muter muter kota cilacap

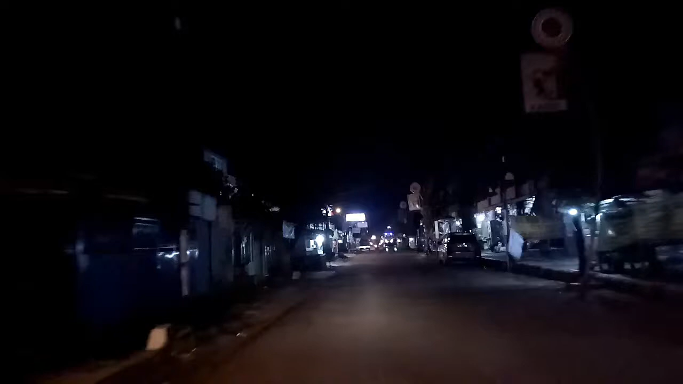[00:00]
Halo, assalamualaikum warahmatullahi wabarakatuh. Masih bersama Wijana. Sekarang kita lagi berada di kota Cilacap, guys. Kita lagi mau muter-muter ini. Oh, ini terminal bus Cilacap.
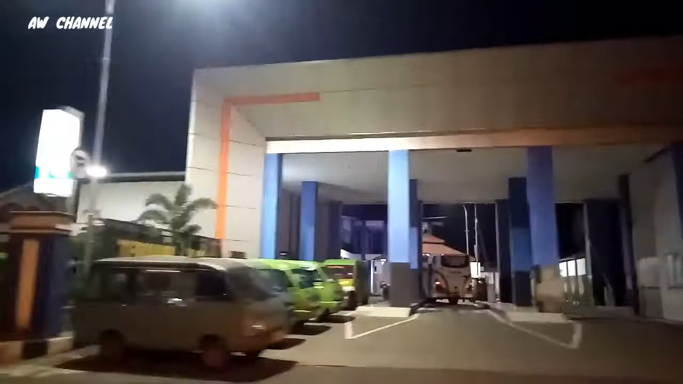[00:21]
Kita sekarang mau muter-muter menghilangkan kebosanan.
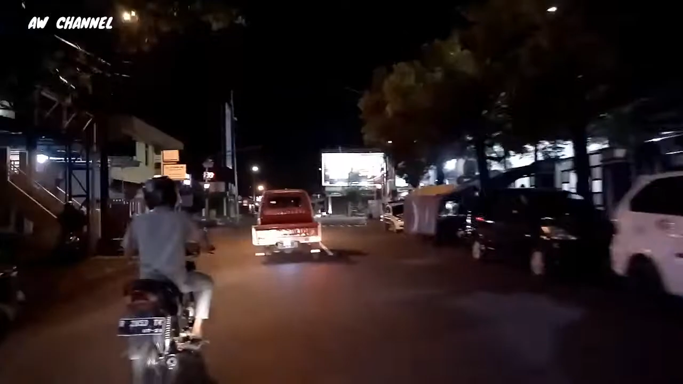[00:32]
Lama tidak melihat kota Cilacap.
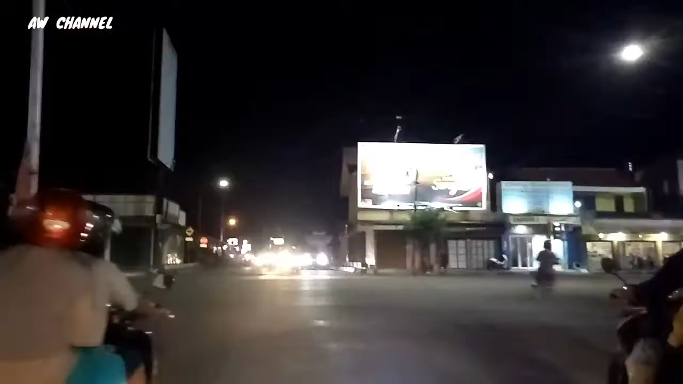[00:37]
Sekarang masuk jalan Gatot Subroto arah pusat kota Cilacap, guys.
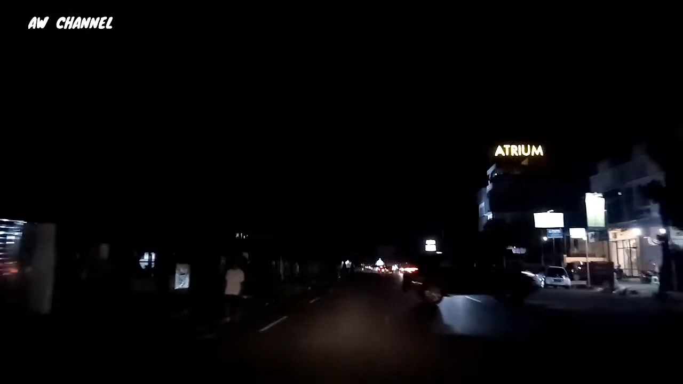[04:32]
Dan di sebelah kanan ada Hotel Atrium. Di sebelah kiri ini restoran Abnormal.
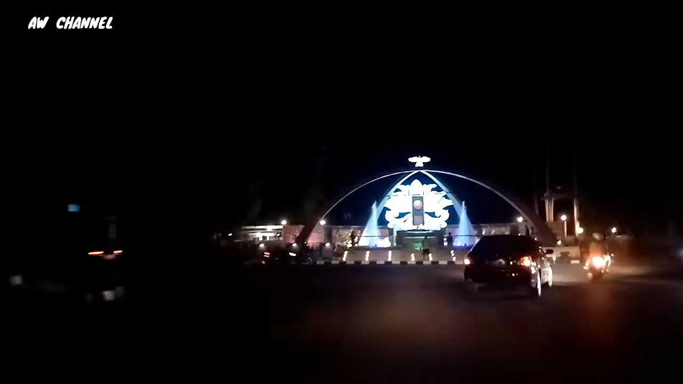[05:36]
kita belok kanan arah jalan Sudirman, dan depan nanti ada alun-alun kota Cilacap.
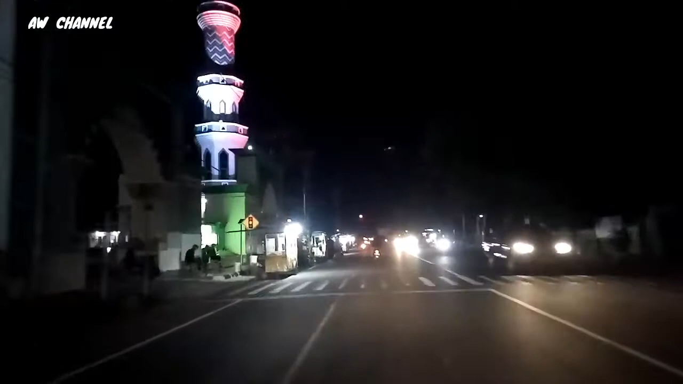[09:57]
Melintas di depan Masjid Agung dan alun-alun kembali. Nanti kita akan masuk jalan Katamsu.
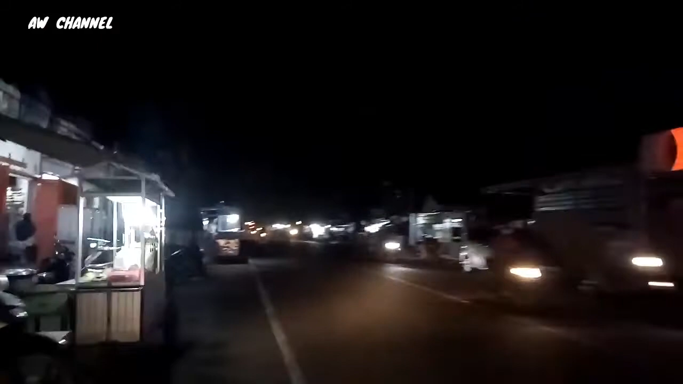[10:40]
Sekarang kita masuk jalan Katamso. Di sini banyak pusat makanan dan oleh-oleh.
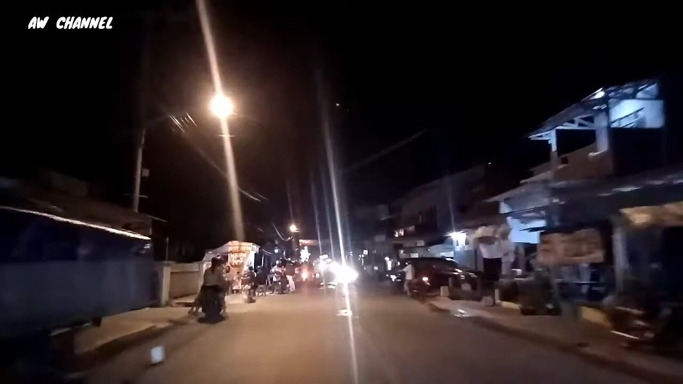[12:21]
Dan kita masuk jalan 3 menuju jalan Binjani.